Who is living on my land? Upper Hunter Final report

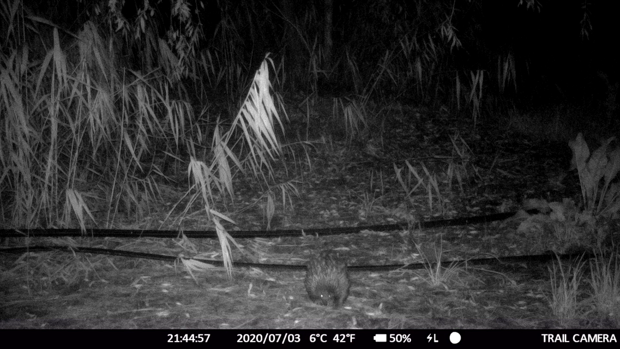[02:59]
Across all sites red foxes were identified on the motion cameras at
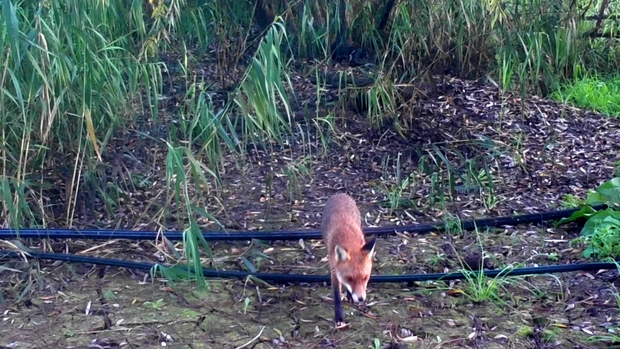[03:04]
each location and it's interesting to note that it's not just one fox that was located located at the sites in cases multiple foxes traveling
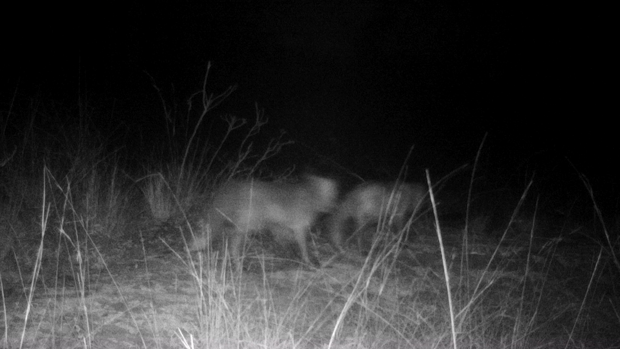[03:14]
back and forth daily or twice through a 24-hour period or more. We also had deer that was found on a site at Sandy Hollow.
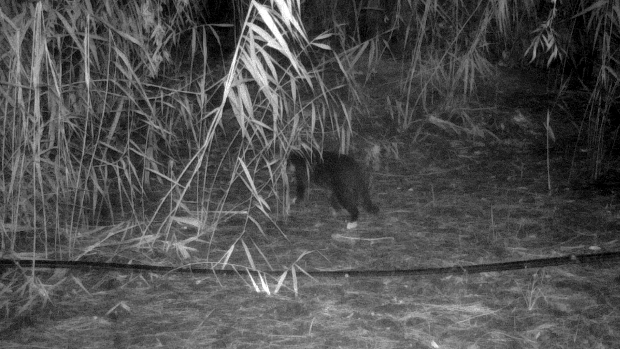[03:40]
Cats have a huge impact on our native wildlife especially our avifauna or our native birds and our smaller mammals.